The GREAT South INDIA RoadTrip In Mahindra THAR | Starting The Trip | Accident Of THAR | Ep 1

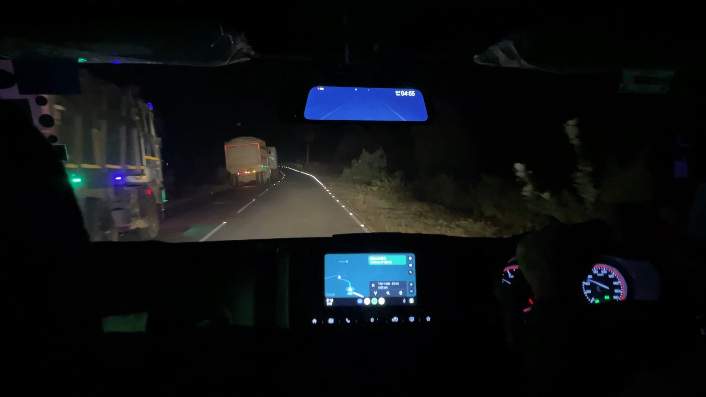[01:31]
लोग 100 किलो मीटर ट्रावल कर लिए अभी बज रहे है 5 एम हो गया अभी हम लोग बिल पहाड़ी घुसने वाले है बिल पहाड़ी क्रॉस करके हम लोग
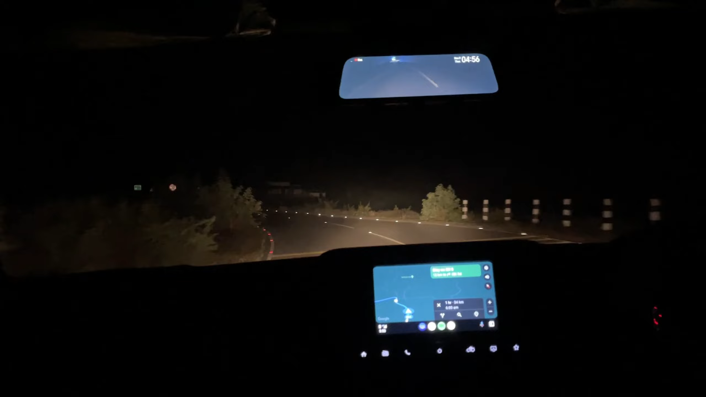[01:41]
चाकुलिया होके निकल जाएंगे सिधा रोड का सिनारी � तो अभी बहुत ही बड़ी आए अभी